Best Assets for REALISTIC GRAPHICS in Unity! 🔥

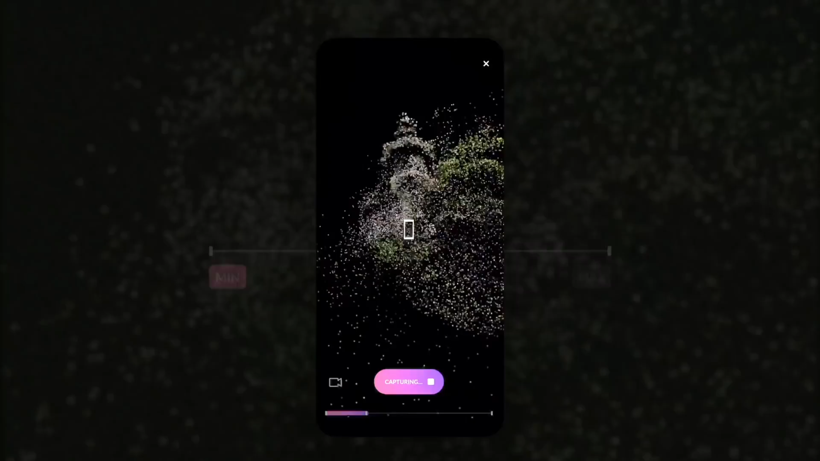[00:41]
3d captures of physical spaces using the everyday smartphone camera empowering anyone to